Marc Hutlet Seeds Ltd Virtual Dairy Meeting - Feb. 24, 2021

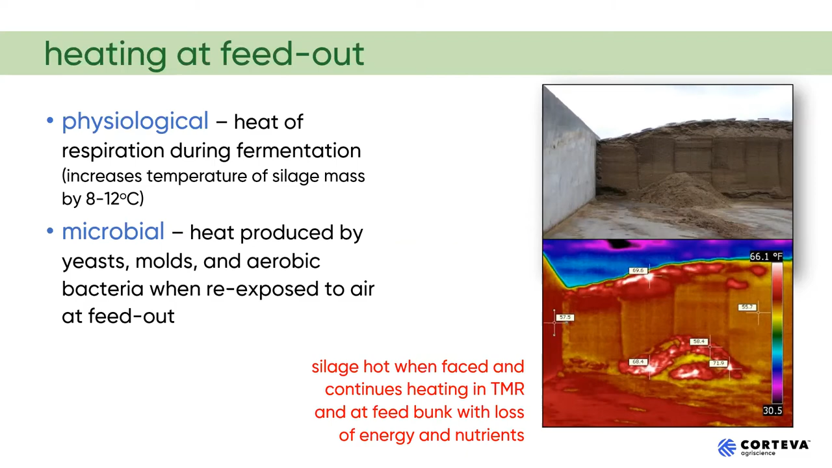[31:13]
On screen: scale top 66.1°F
it and in the lower picture then the heating uh the darker red being and white being the hottest spots in that picture uh as based on a infrared camera so we call this um back end stability or heating during the the feed-out phase um often called aerobic stability and we do have an inoculant that will will help stop this and uh so as we look at the l the lactobacillus buchneri inoculants uh what they do differently is they convert the lactic acid that had you know been the initial
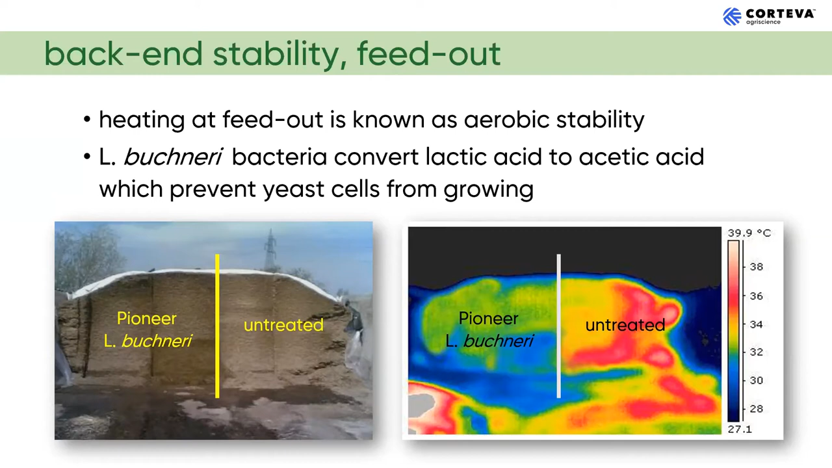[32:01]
On screen: scale top 39.9°C
yeast from growing even in the presence of air so it's going to leave you with a more stable product the picture here you've got a treated and untreated side again you can see from an infrared camera which one is heating up quickly uh when that silo is faced in research trials uh you know as we look at aerobic stability what we do is